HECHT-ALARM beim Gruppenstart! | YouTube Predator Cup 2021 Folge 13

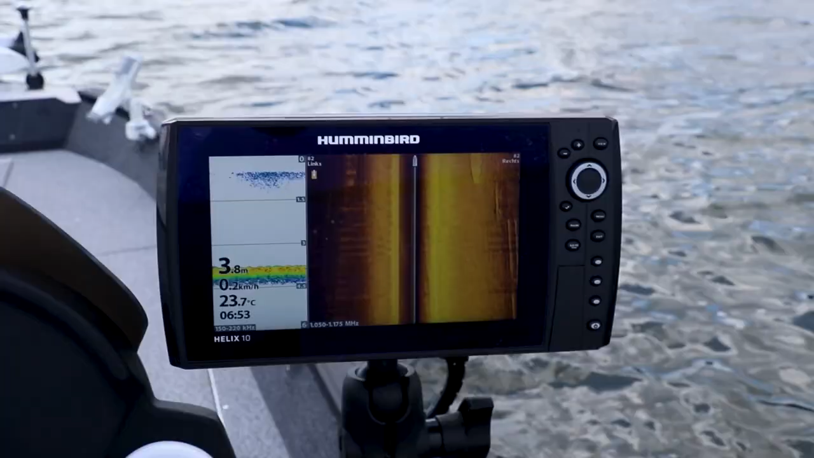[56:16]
On screen: depth 3.8 m, water 23.7°C, speed 0.2 km/h
Zum Finden dieser Fische dient ein Hummingbird
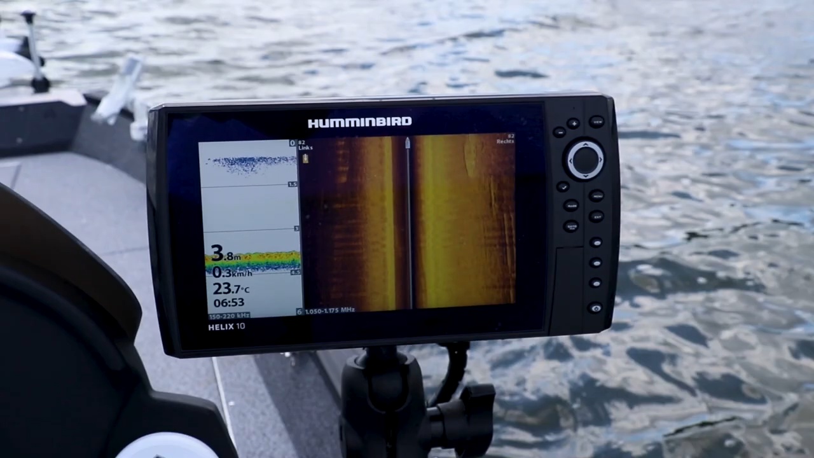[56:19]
On screen: depth 3.8 m, water 23.7°C, speed 0.3 km/h
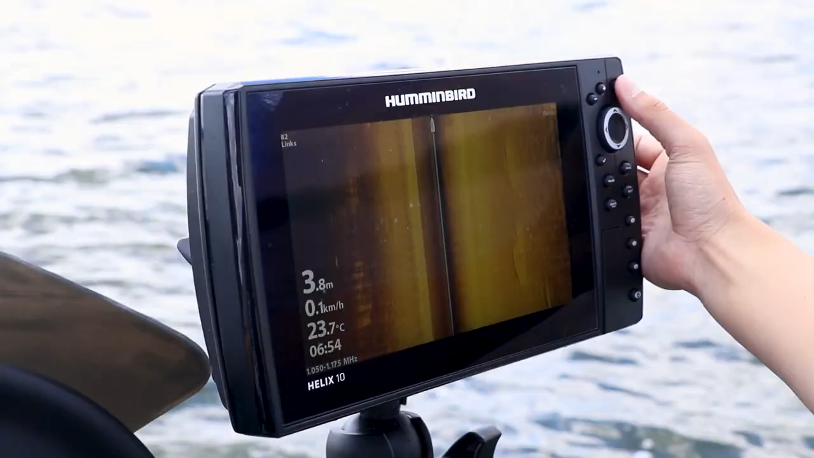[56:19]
On screen: depth 3.8 m, water 23.7°C, speed 0.1 km/h
Helix 10 Chirp Mega SI Plus.